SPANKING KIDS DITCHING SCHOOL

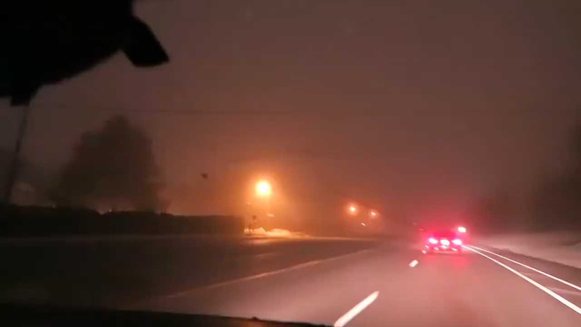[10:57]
Look how foggy it is, you guys. You cannot see very far at all. It's crazy outside.